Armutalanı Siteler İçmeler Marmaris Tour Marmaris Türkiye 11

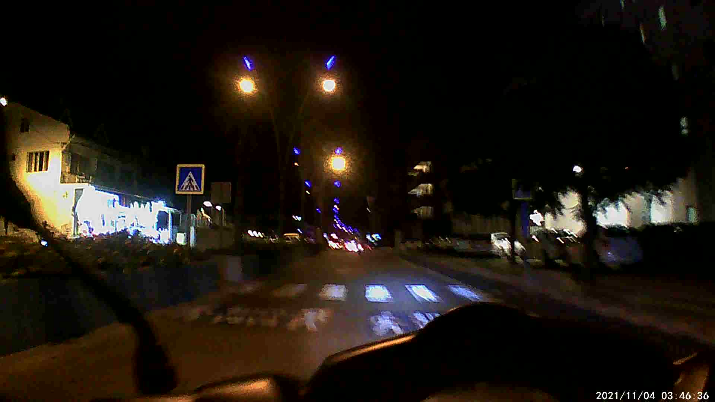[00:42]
Here Marmaris Türkiye. This way going to Marmaris from içmeler. Have a nice time, have a nice watch.